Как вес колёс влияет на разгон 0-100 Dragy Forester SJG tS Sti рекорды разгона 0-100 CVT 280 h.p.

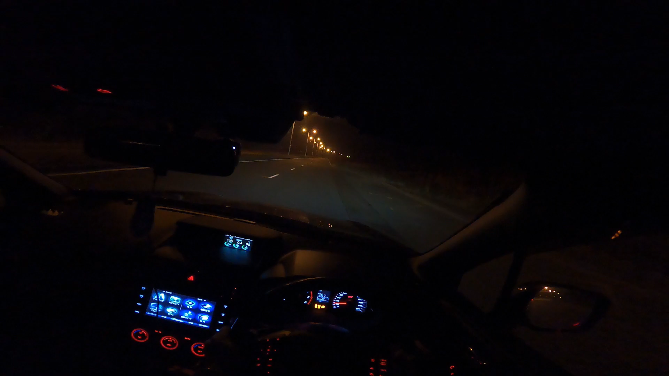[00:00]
так выезжаем на замер на литье ой на литье на